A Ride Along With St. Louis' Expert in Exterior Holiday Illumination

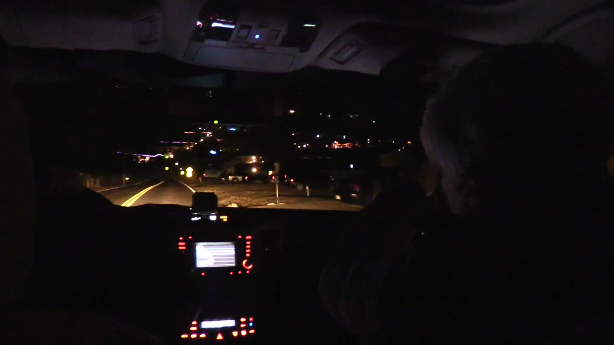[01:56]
The house catches her eye! We're still following this road. Thank you.